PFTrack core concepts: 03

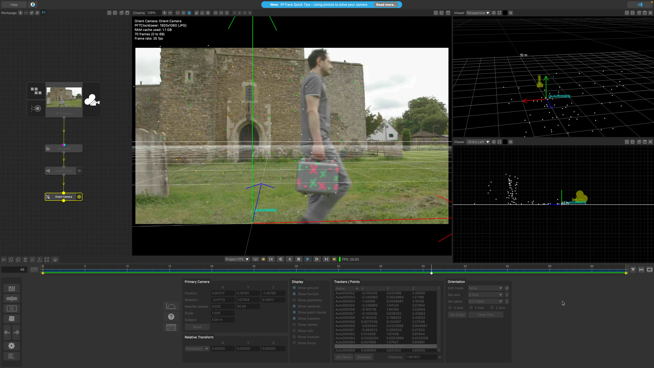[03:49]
If I now play through the clip, we can see the virtual ground plane is overlaid in the cinema, I'm moving realistically with the real-world footage. The last thing we need to do is set the scale of our scene,
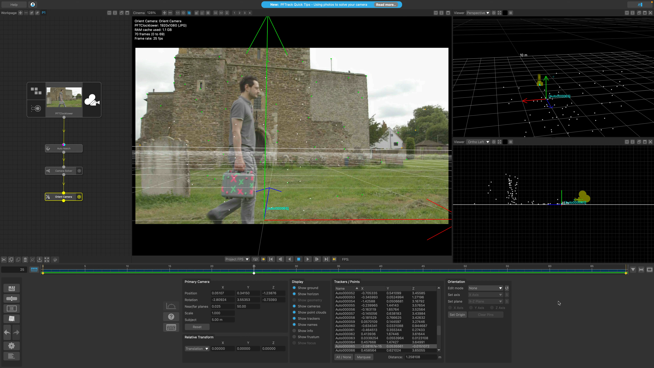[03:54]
which as I mentioned earlier, is quite an important step. Setting up a virtual 3D scene with real-world scale ensures that our physical clip, virtual cameras and CD assets all integrate with each other in a consistent, realistic and believable way. We can set the scene scale in PFTRAC in a few different ways, but for the purpose of this lesson, I'll be showing you the most straightforward method, and that is to set the scale using a tracked feature's distance from the camera.
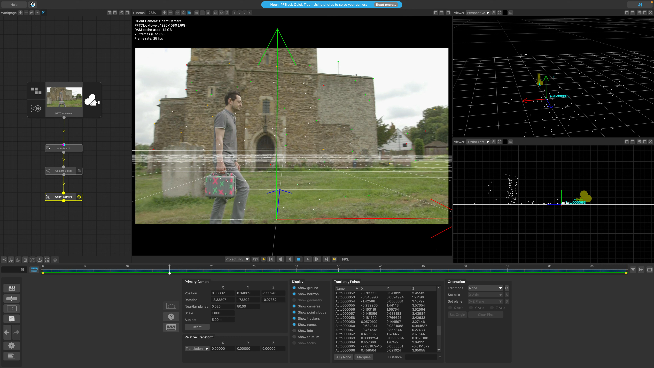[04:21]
In the example clip, I've taken a rough measurement from the focal plane of the camera, at the starting position, to the wall of the building in front. I'm going to make sure I'm at the first frame of my example clip, which is the starting position where the physical measurement was taken, and then next I will select one of the tracking markers on the building opposite, roughly about the height of the camera. Once the point is selected, you can actually see the current estimated distance from the virtual camera in the distance box here.